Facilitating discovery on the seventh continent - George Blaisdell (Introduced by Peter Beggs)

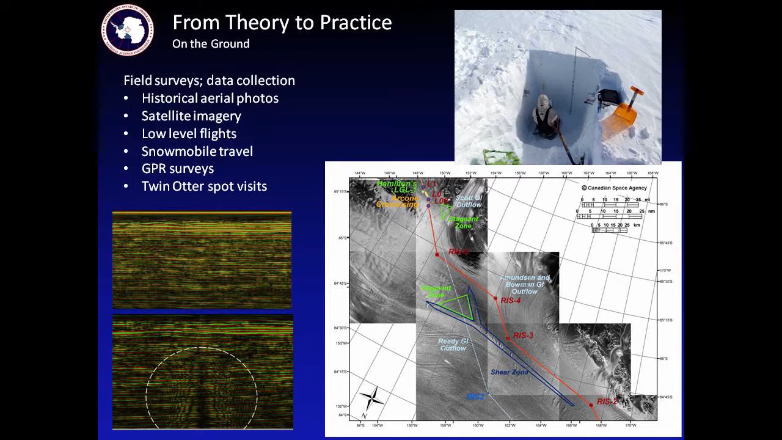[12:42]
And we can tell from using ground penetrating radar, which could be flown by helicopter or small aircraft or be dragged on the ground, where these are. So we chose a route.